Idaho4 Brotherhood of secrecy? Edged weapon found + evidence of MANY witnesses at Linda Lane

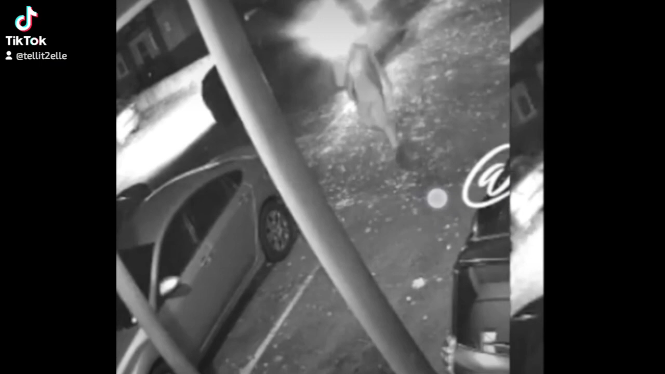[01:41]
why is this car in his face I'm gonna show you why
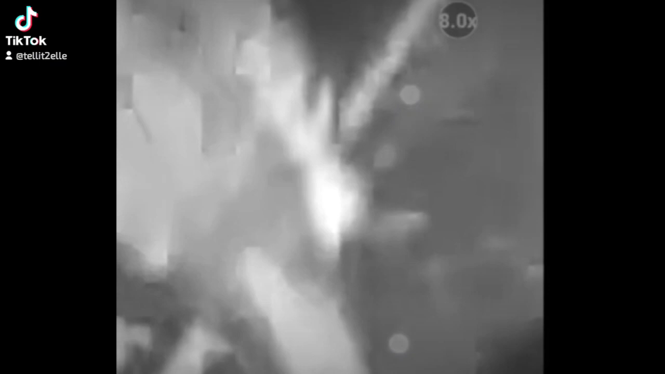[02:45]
red fluid right here you guys see all this shiny thing
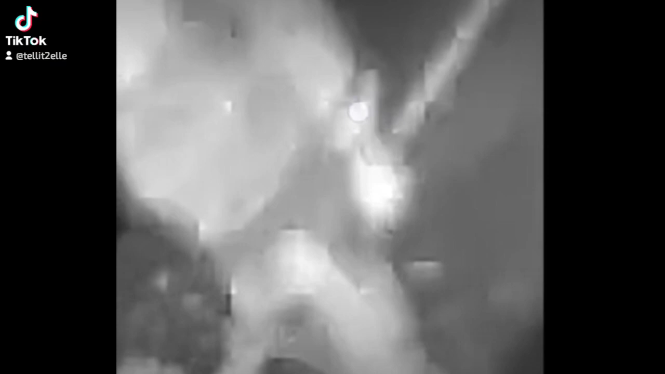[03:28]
do you guys see that you guys know how nice look the handle and they got the little
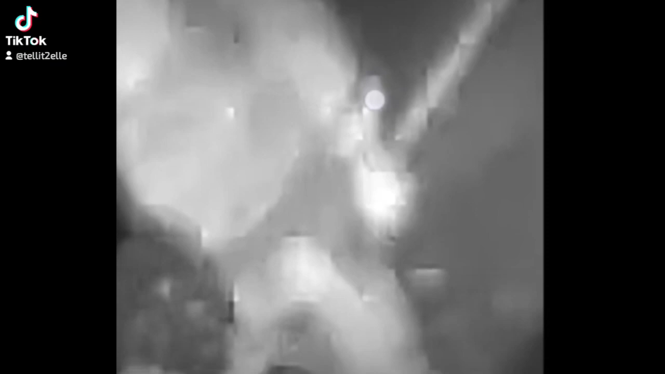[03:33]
rivet you guys see the blade
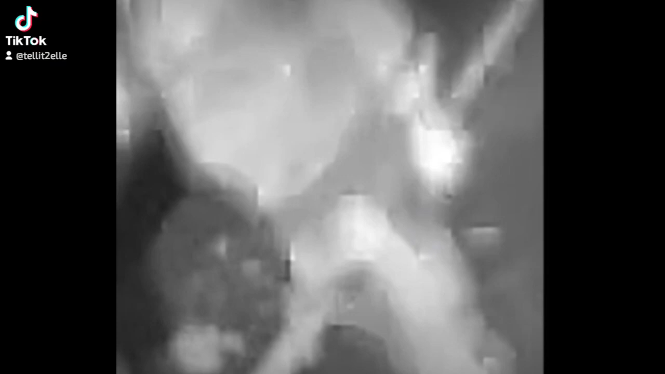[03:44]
okay now do you guys see it
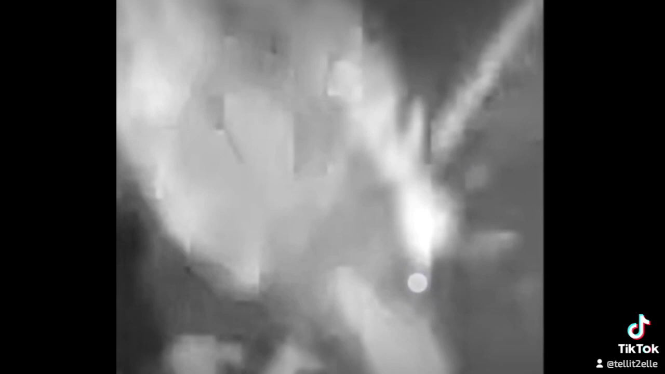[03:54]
look look at the tip look at how it's all red look at the edge of it of the knife of the shiny part see it?
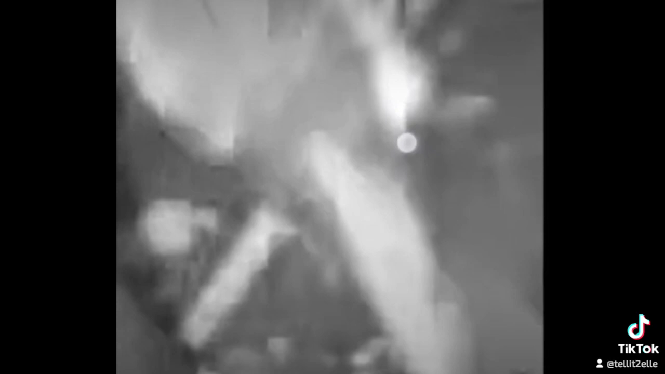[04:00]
it's up to here look the tip is right here
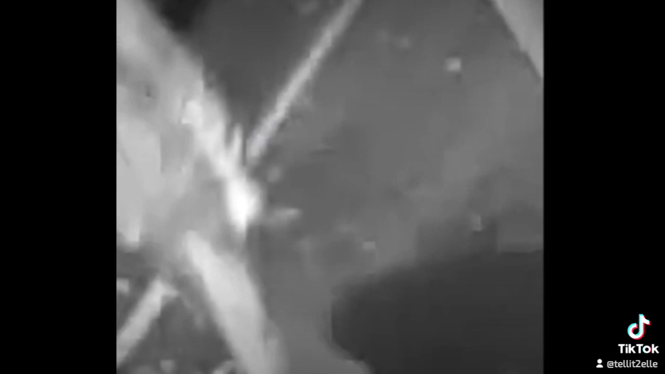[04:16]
do you guys see this handle right here?
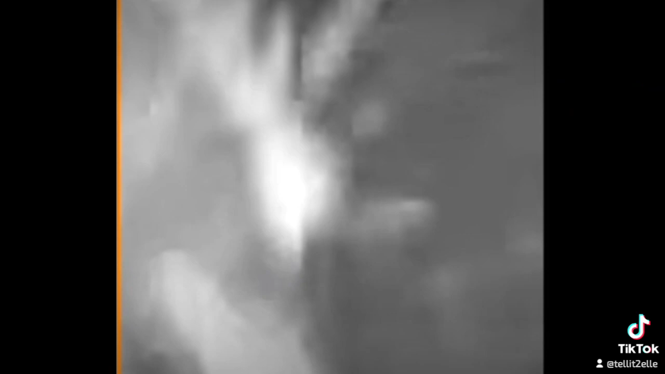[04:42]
come on you're going to tell me you don't see this black handle on this silver part starting right here starts right here look look
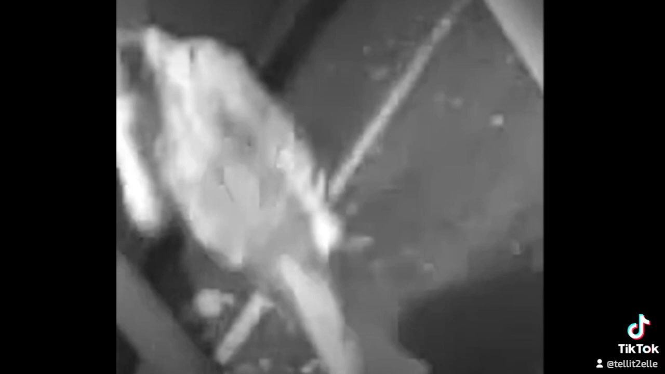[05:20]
I think I got to see that right hmm
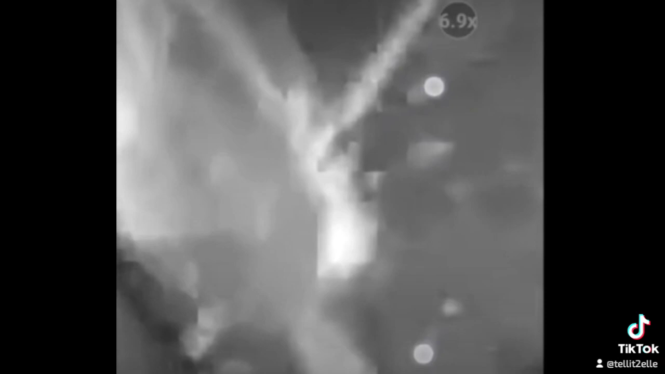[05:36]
you guys see this right here the handle it it's right here
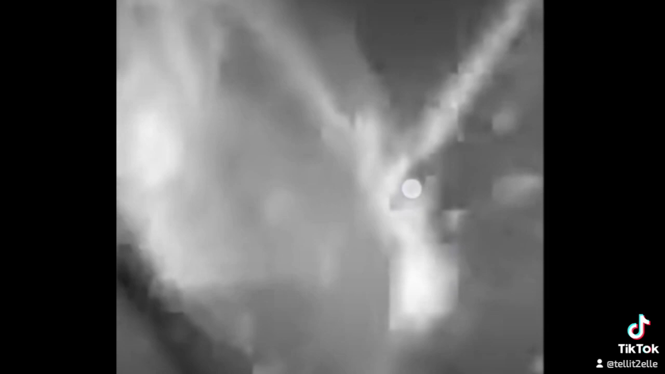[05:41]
you see this there's a blade right here look at the point of it there's a tip as a blade of the knife right there the tip see that little
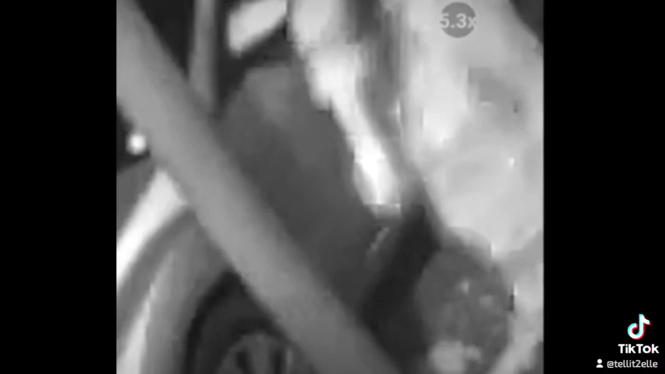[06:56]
why is it covering his face I didn't know Kilburger had long hair like this
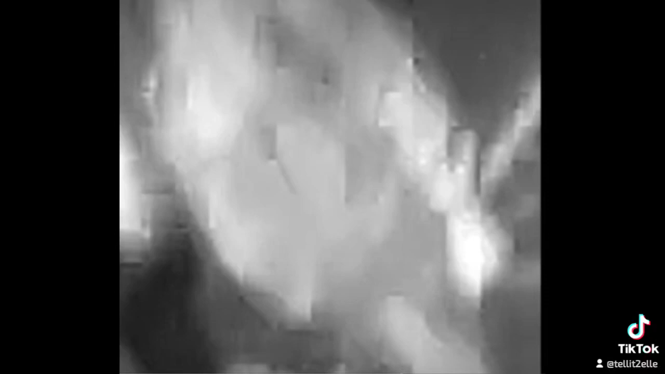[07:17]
this is the cutting side the sharp side right here